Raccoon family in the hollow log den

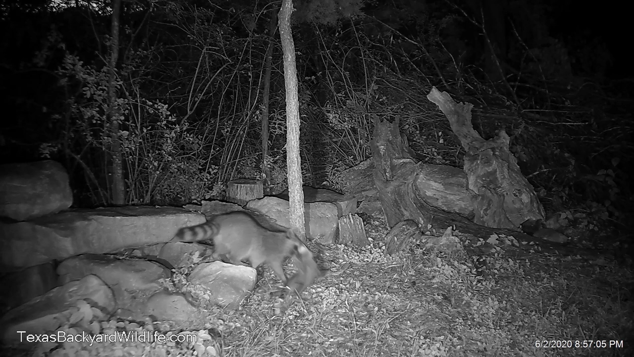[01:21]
and it shows mama going out and retrieving an escapee one of the little babies got out during the night here is early it was
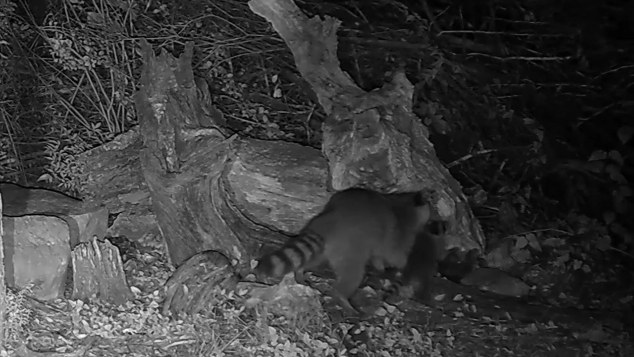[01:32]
kind of just after sundown really but escaped and and she had to go find it and and she tries to take it back to that right side doorway but the pup is being uncooperative and so she takes it back to the other end where she knows she can get it in there even if she has to kind of stuff it and basically I have to say they're not very gentle when they when they get to the
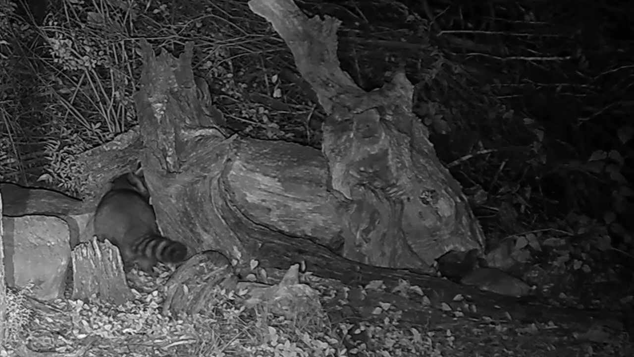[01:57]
point of stuffing the pups in through a little hole well again here's the this a
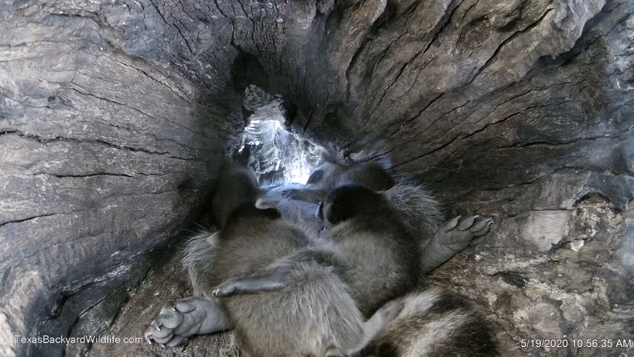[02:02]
daytime view occasionally we were able to shoot color video inside there in the day but most of the time we couldn't it was just right on the margin of what we could do
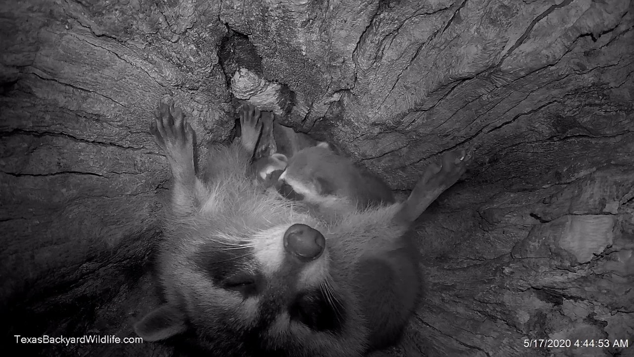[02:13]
and you know so a lot of the times you know the mother raccoon would just flop out on her back go to sleep let the babies nurse and and play and sleep and do whatever they want to a lot of the times it was to crawl all over her and mess with her as you'll see some later in the video here but this one's nursing and he kind of looks like he might have a career in jackhammering in his future there he kind of
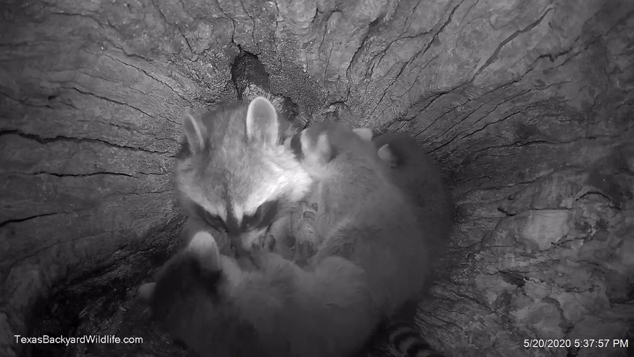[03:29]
raccoons and the baby raccoons gets spent on bath time which is mama just licking and licking and licking and she kind of you'll see manhandles them a bit into you know getting to wherever she thinks they need you know to be licked and bathed and and whatever and they will at times sort of start playing with her head here and I think this one's gonna get going on her and and you know chewing on her ears and chewing on her face and handling her and pulling
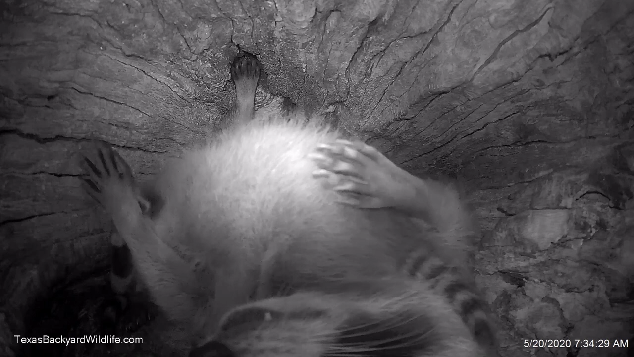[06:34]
and it's really funny uh to watch all of them do it it's a it's sort of a inborn thing that they do is is licking mama's mouth here and and here mama's had enough and she's going to give this guy a shove and see if she can get some sleep here um this guy's getting sleepy and and uh this is a lot of what we see on the camera
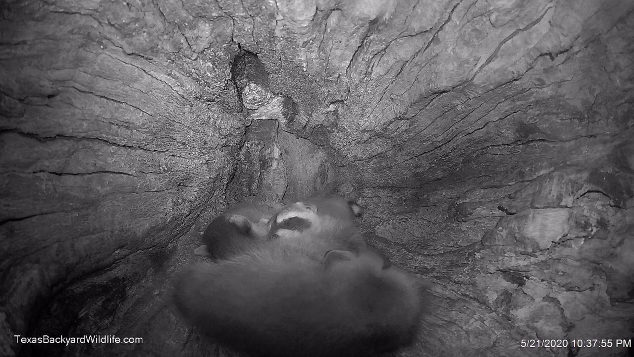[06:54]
is is you know just a bed full of of of pups here they like to sleep on each other that's two little pups there and one just giving the other one a pat on the head uh you know comforting i'm not sure who's being comforted maybe both of them are about each other there and finally here you know a couple of pups uh sort of sleepily competing for the best spot in the house here that's mama who's who's all curled up and one pushes the other one out of the